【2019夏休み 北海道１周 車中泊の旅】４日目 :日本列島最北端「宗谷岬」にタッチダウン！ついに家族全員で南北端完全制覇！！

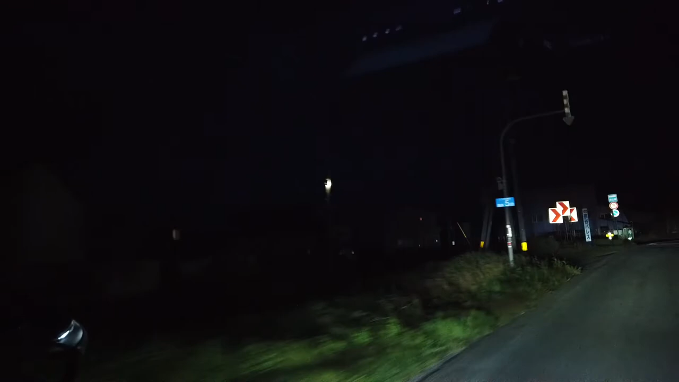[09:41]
さあ、ノーシャップ岬来ましたーここはパスして先へ進みましょうノーシャップ
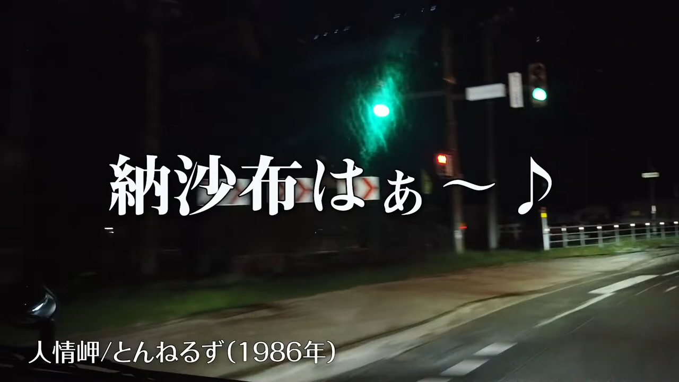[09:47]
は緊張岬よーし、
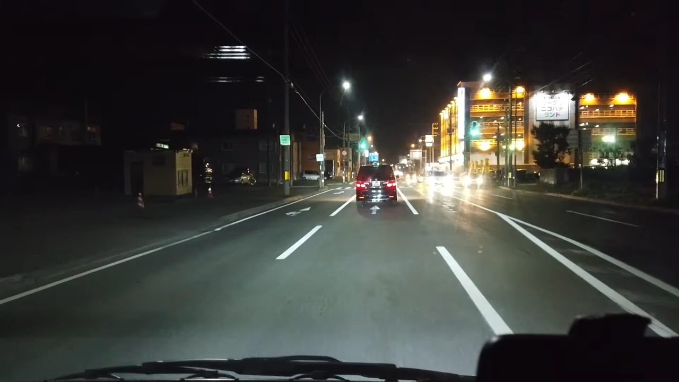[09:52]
なんと湧か内の市内に到着しましたーさあ、
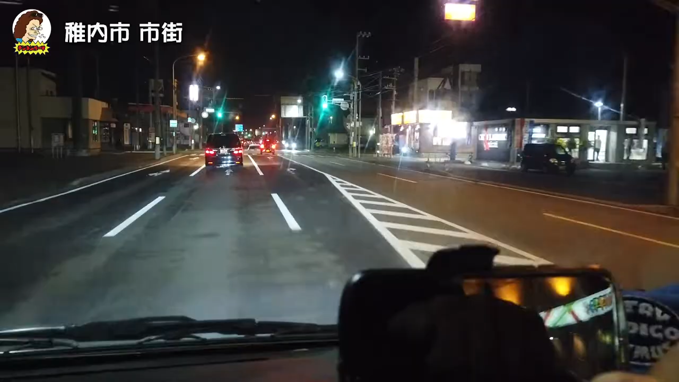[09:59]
ここからあとね30分ぐらいで宗谷岬になります